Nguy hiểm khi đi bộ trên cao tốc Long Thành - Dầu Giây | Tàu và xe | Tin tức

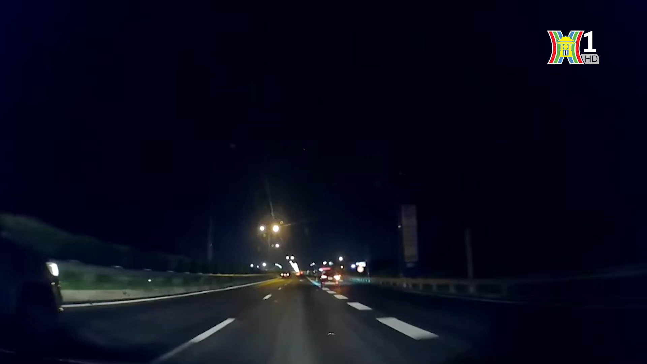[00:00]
Đoạn video được ghi lại trên cao tốc Long Thành-Dầu Dây vào tối ngày 2 tháng 8. Khi các ô tô đang di chuyển với tốc độ khoảng 100 km trên giờ, thì bất ngờ từ làn khẩn cấp có 2 người có ý định băng qua đường. Tuy chưa xảy ra sự việc đáng tiếc, nhưng nhiều người cũng tỏ ra bất bình với hành động này, vì đây là hành vi vừa hại mình cũng vừa hại người. Người đi bộ, mô tô, xe máy, xe thô sơ không được phép đi vào đường cao tốc.